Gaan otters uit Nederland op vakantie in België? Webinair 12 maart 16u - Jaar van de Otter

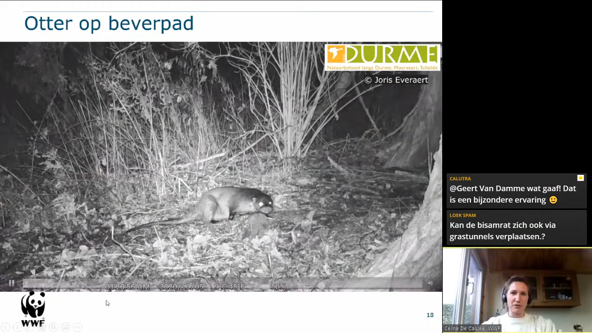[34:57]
Dit is een filmpje van aan de regio van Lokeren. Je ziet dat de otter heel angstig is geworden en wegloopt. En hier zie je ook dan de reden waarom dat hij plots wegliep. Komt er plots een dikke bever aangelopen.
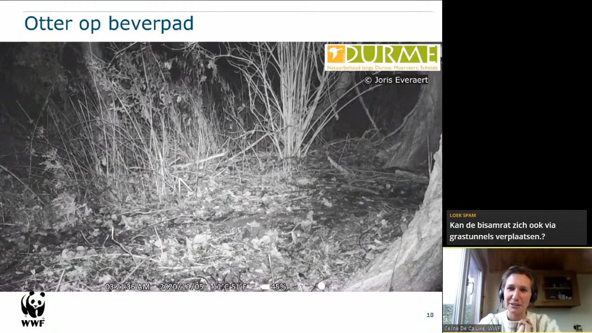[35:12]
Dat is een goed bewijs dat otter en bever dezelfde plaats kunnen wonen zonder enig probleem.